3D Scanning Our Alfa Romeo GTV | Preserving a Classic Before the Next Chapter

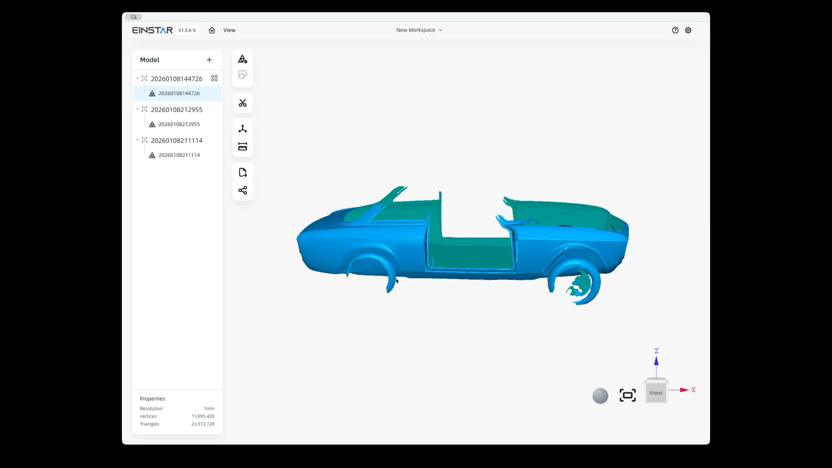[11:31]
So, let's kind of wrap this video up here and go from there. But, as you can see, 3D scanning is awesome. We used the Instar Vega. It was a friend of mine's that let me borrow it. So, I really appreciate it. So, this is not a sponsored video from Instar or Shining 3D. This is just a friend that let me borrow his Vega to test.
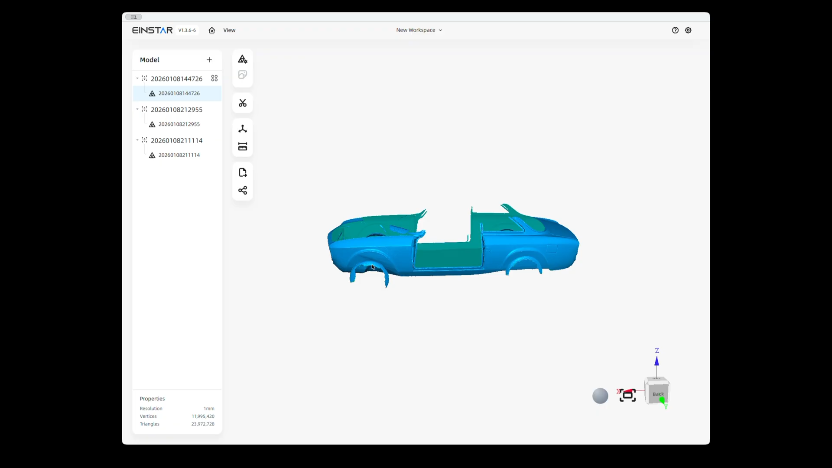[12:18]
I think it's a 17 Pro with some free scanning software, and it doesn't work worth the flip.